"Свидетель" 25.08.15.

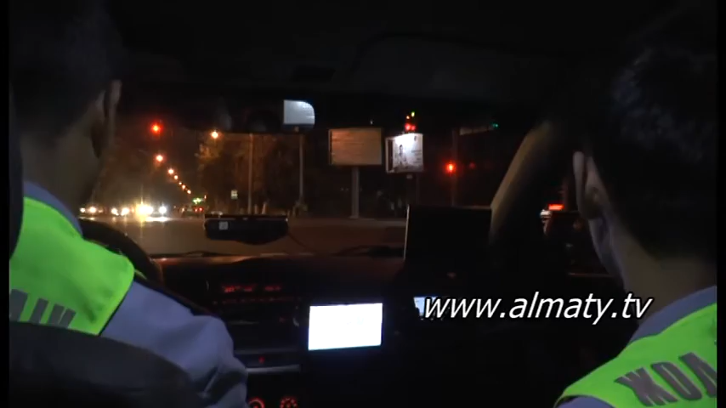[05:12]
Во время несения службы в начале 9-го вечера на пересечении улиц Жильтохсан и Шевченко полицейскими была замечена автомашина марки Toyota Camry, водитель которой, грубо нарушая ПДД, двигался по Жильтохсан на юг,